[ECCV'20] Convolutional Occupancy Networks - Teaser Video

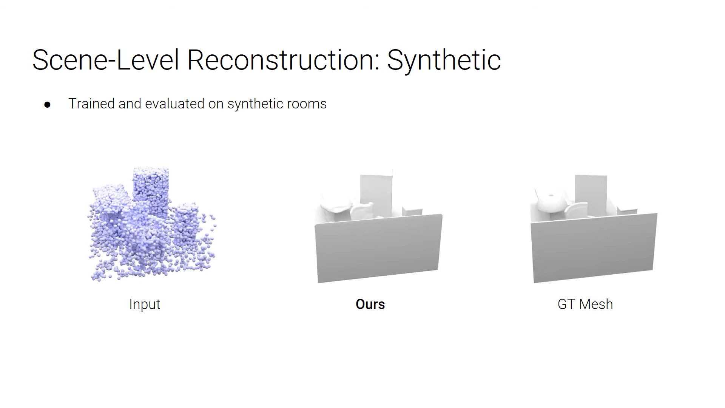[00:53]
Here we show our 3D reconstruction on a synthetic room from a sparse and noisy point cloud. We can also take the model trained on synthetic rooms and evaluate on the ScanNet dataset.
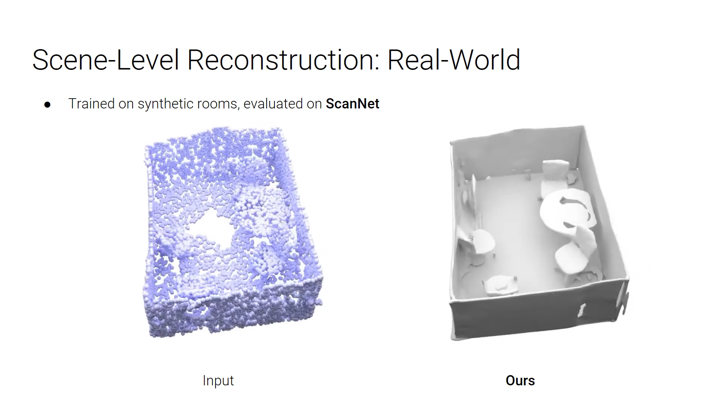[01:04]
And the result shows that our model can generalize from synthetic to real-world data. What's more, our method can be further applied to reconstruct
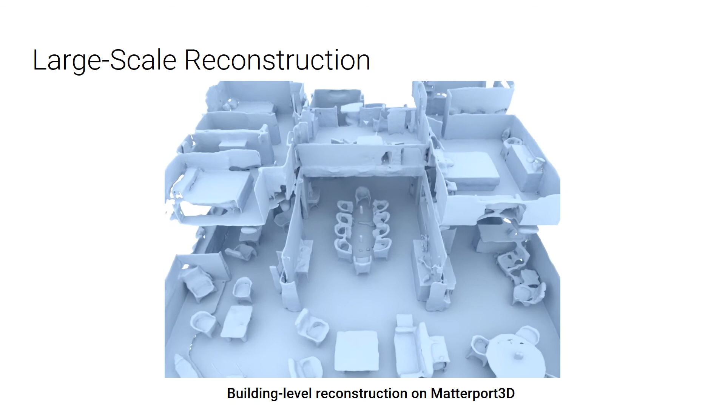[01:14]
very large real-world scenes in a sliding window manner.